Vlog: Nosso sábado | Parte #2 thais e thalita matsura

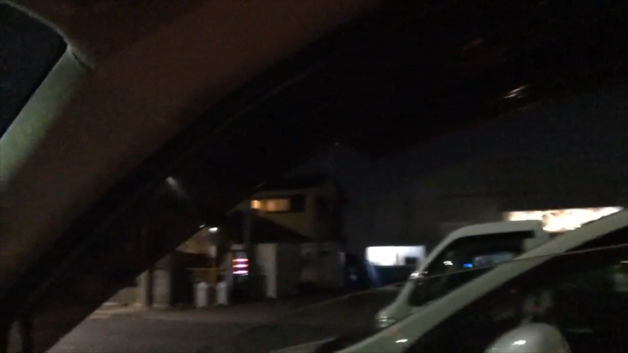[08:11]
E eu vou filmar ali fora pra vocês verem como que é a frente. Não vai dar pra vocês enxergarem nada porque tá escuro, né? Mas, enfim, eu vou mostrar pra vocês. Aqui é a frente do supermercado.